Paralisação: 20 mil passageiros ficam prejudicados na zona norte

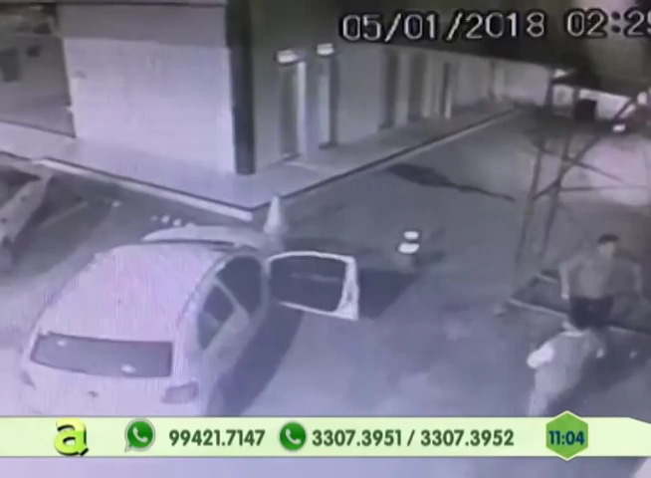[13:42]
Ele rouba clientes e funcionários, extremamente truculento, violento. Olha só, olha só aí o que a gente está vendo, completamente fora. Olha aí, chegou a chutar, deu coronhada nos funcionários, chutou os clientes, jogou todo mundo no chão. Olha só que cabra violenta. Você está acompanhando imagens aí, olha o cachorrinho. Até o cachorrinho, coitado, está na confusão.
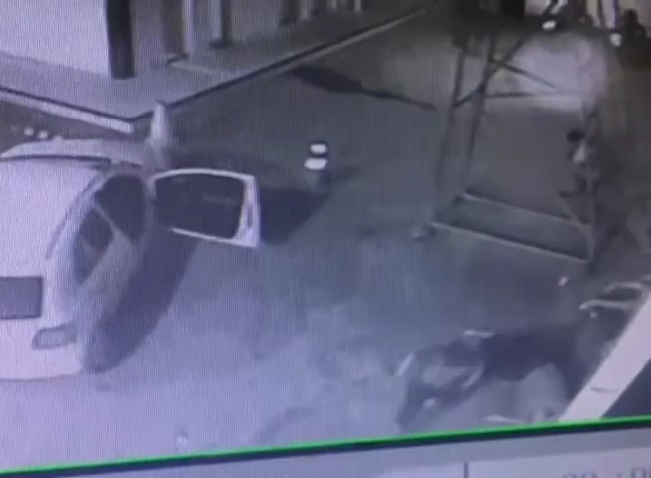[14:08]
Olha lá, chutando o cliente. Que situação. Isso aí foi um posto de gasolina no dia 5 de janeiro, ali na Avenida Padre Agostinho Cabaleiro, no Santo Antônio.